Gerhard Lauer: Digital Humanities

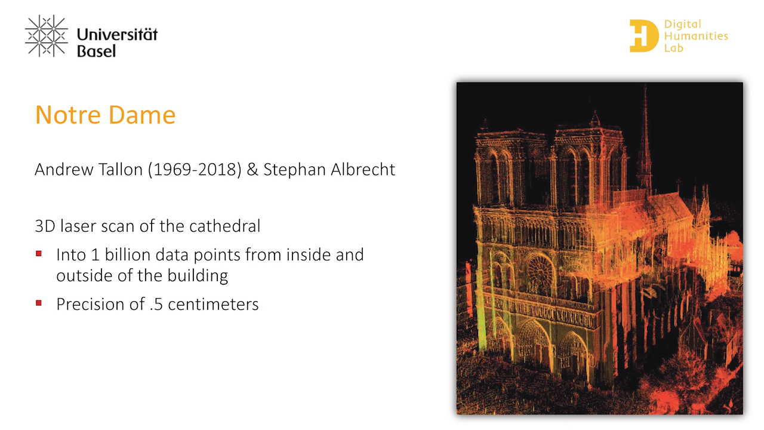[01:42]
vermessungen geworden von innen und von außen also wirklich die kleinsten details von irgendeiner absitz sind mit vermessen worden mit einer präzision etwa von einem halben zentimeter also präzision gehört dazu das ganze ist verbunden mit fotografien also man kann
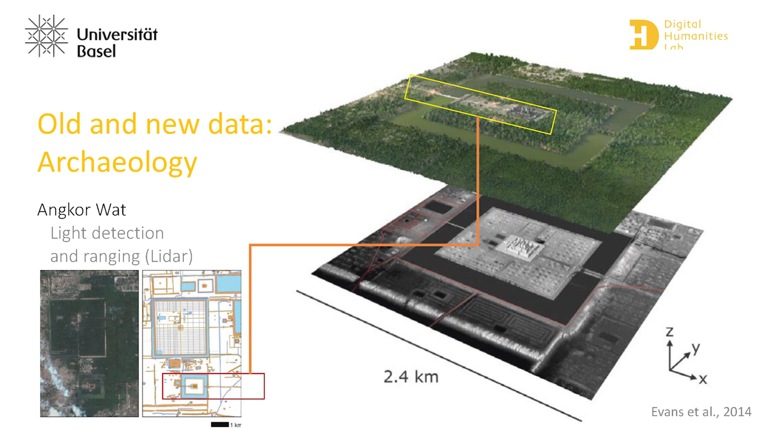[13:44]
groß war als den teil den sie sehen können und mit dieser radartechnik und dem aufwändigen software mit der sie den urwald wegrechnen ich sage ich mal etwas vereinfacht sehen sie verdichtungen zum beispiel im boden sie sehen wo das vieh gestanden hat wo die wasserwege waren wo mauerreste sind aufgrund dieser unterschiedlichen